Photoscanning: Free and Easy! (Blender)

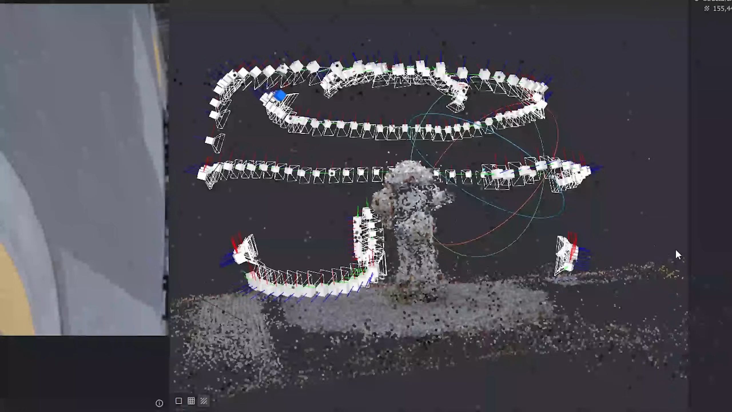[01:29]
Those white things are where you took the photos from, and those little dots are the common points that it found in each of the images. This is called a point cloud.
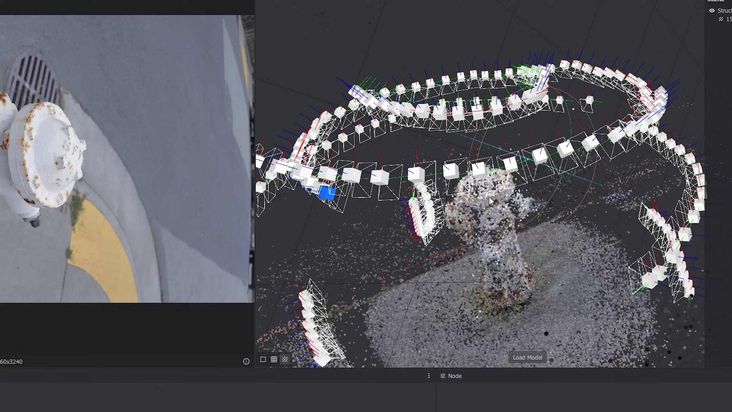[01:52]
It'll process for a while longer. For me, it took like an hour or two.
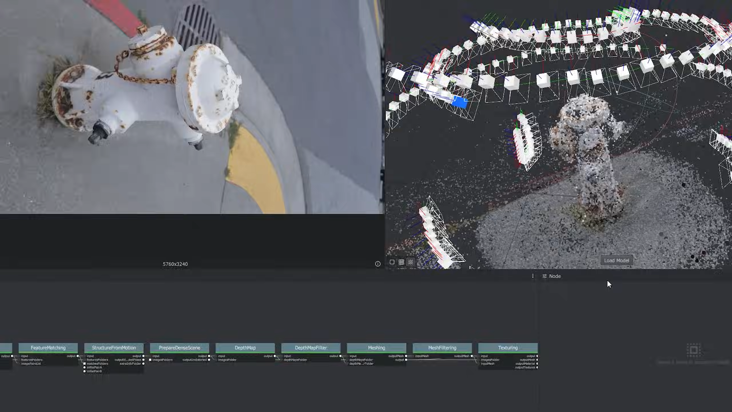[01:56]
You'll know it's finished when the green bar has made its way to the end of the texture node.
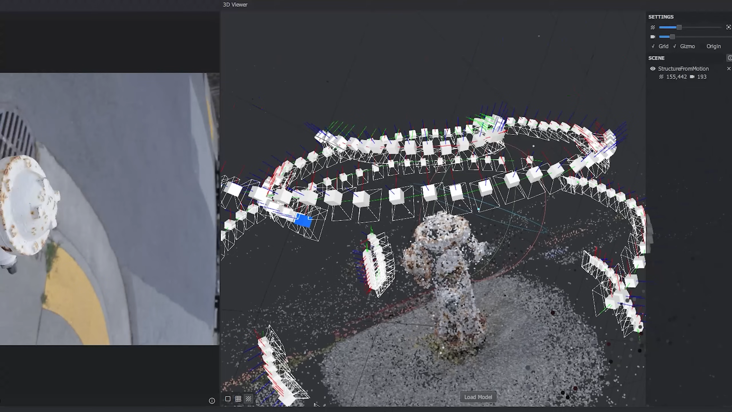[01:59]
Go ahead and click load model, then turn off visibility for your point cloud. It's looking pretty good.
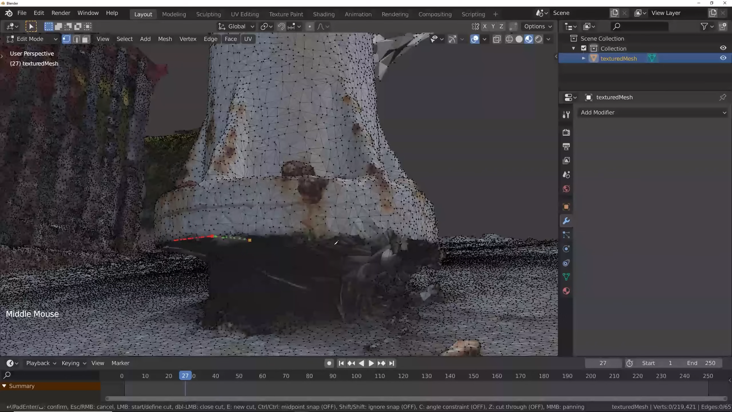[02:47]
It can be pretty sloppy. Once you're back where you started, hit Enter. Then go into the Vertex Data and add a Vertex Group.
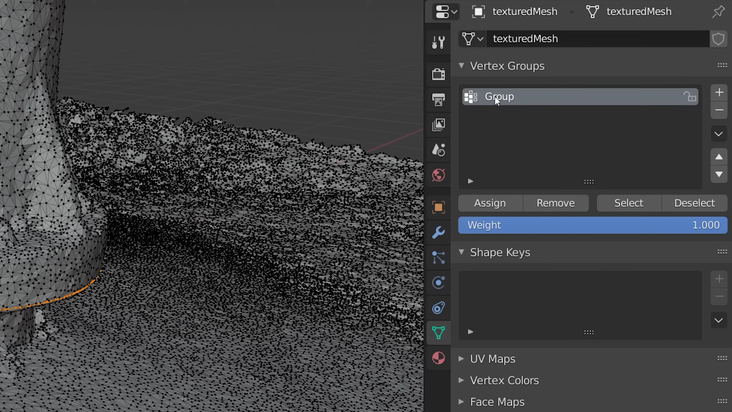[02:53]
I'm going to call this Edge. This is useful for quickly selecting the edge later. Hit Assign.
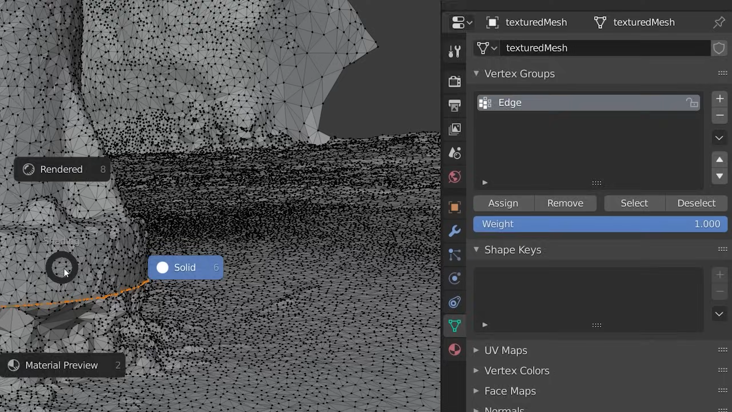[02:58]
Then in Vertex Mode, go ahead and hide that edge.